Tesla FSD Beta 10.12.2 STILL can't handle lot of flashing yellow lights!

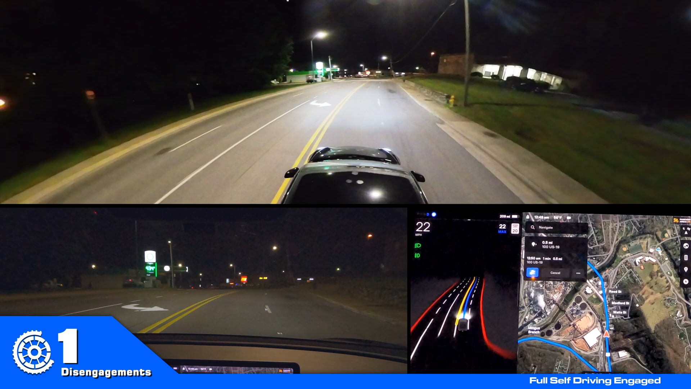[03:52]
uh if if that's fixed that would be just amazing that would get rid of a lot of my disengagement all right so you can see ahead all the lights are flashing yellow i'm not hitting the accelerator at all you can see on screen they're actually showing as red until i get close um yep it is stopping so i hit the accelerator
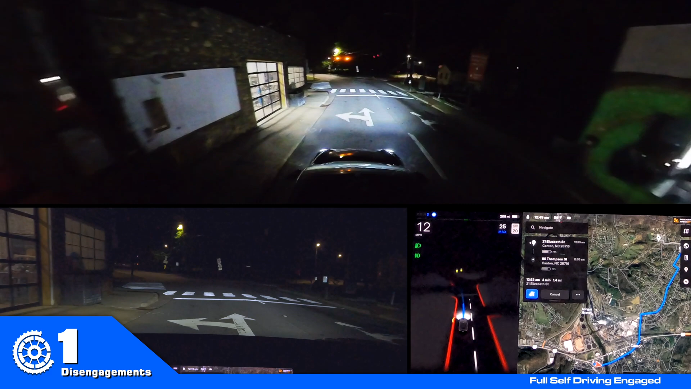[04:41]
and it's doing it again it's coming to a stop it should not stop i'm going to hit the camera here and i'm going to hit the camera again here yeah i'm hitting the accelerator to get through each of these lights so that's still a problem
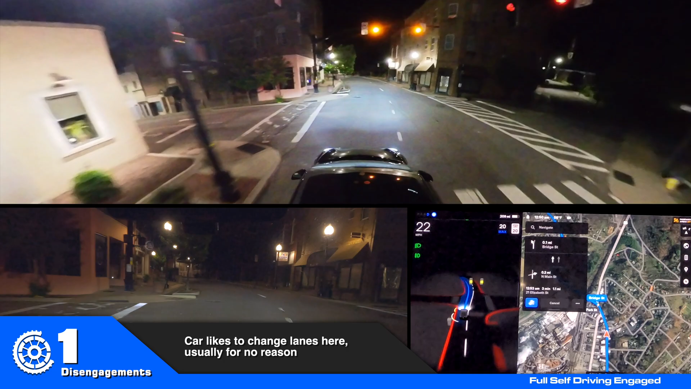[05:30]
so i'm not sure why it just got in the left lane there but it didn't stop for that light so let's see what it does here so you're seeing it's flashing red every once in a while here it's not red it's yellow
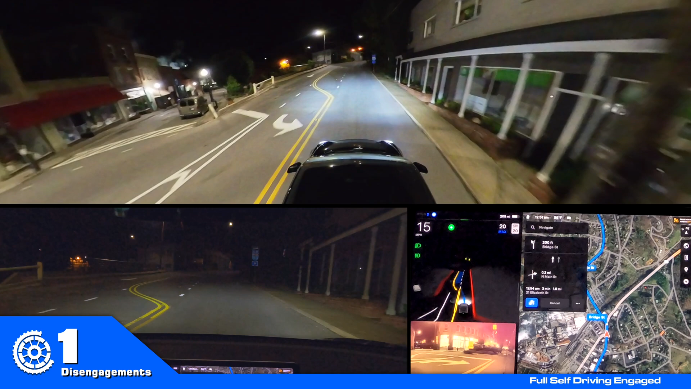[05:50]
it doesn't understand the difference between red and yellow i guess i'm hitting the accelerator over and over
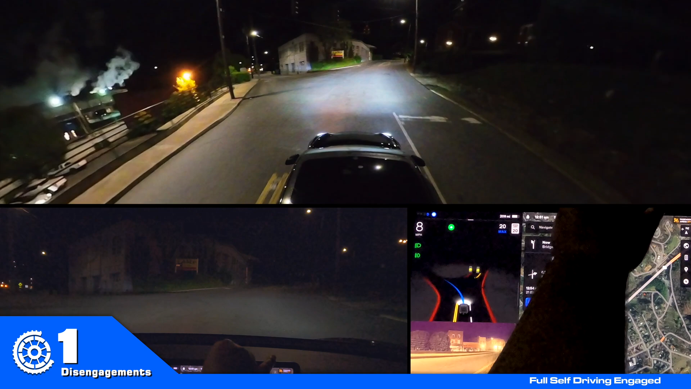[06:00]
all right that oh very jerky um yeah so that was that one was really jerky um so let's see if it stops for this one or not this one's showing yellow it's not getting confused oh there it just it just flashed red on the screen um
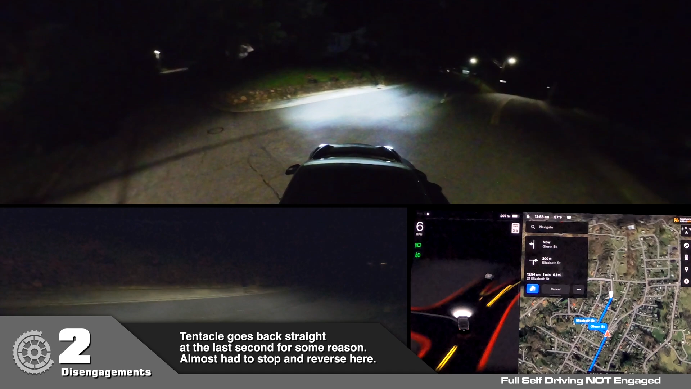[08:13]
Oh, nope. Wow. It just jerked the other direction. I'll have to look and see what it did there on the tentacle. Obviously, it didn't do well. Okay, again, it stops here for no reason. The road just turns to the right. There's not a stop sign. And slow down. Nope.
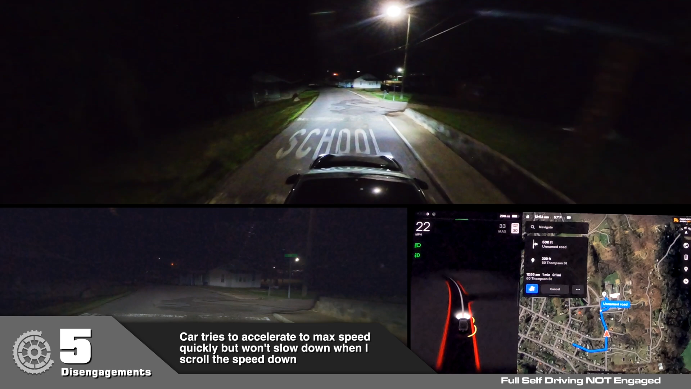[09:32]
See, I got to hit the brakes because it starts speeding up. I can't. Just because the speed limit is technically 30, you don't drive 30 right there. You drive 20 max. So, okay. So, yeah. Several disengagements and an uncountable number of interventions by pressing the accelerator through all those yellow lights.